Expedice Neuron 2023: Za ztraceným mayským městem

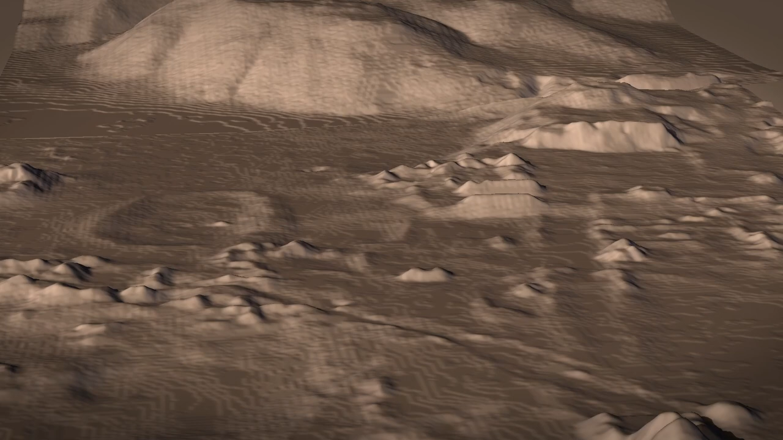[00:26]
Nová technologie LIDAR nám odhalila, že petenská džungle skryvá dosud neobjevené město.
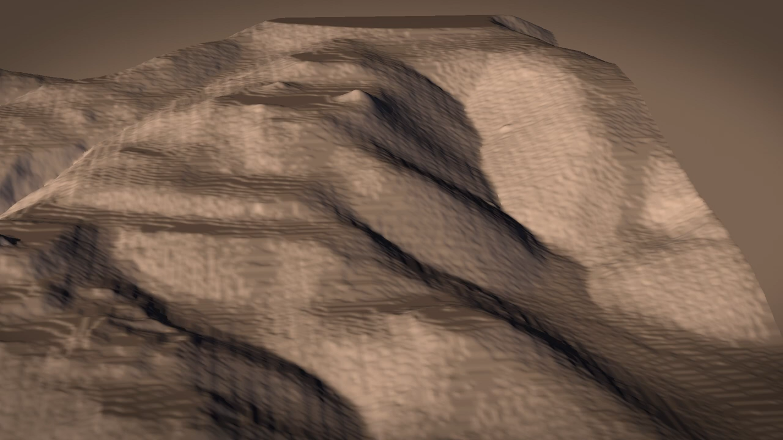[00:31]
Archeologické vykopávky nám pomohou odhalit jeho historii.
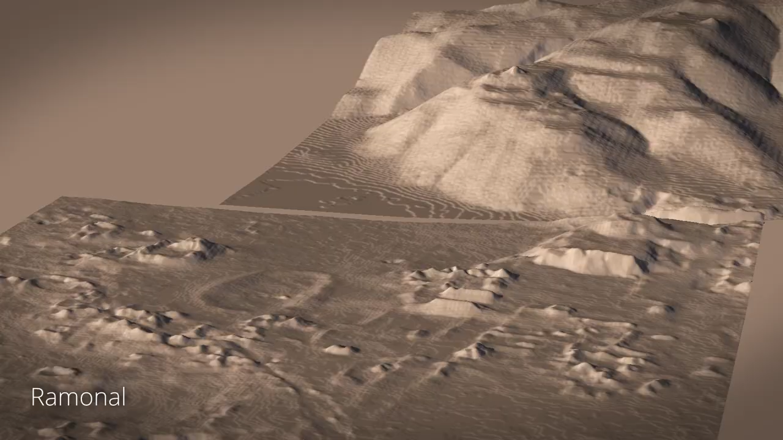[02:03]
Shromážděná data a mapování z terénu ožívají v počítači při 3D modelování založeném na datách z LIDARu.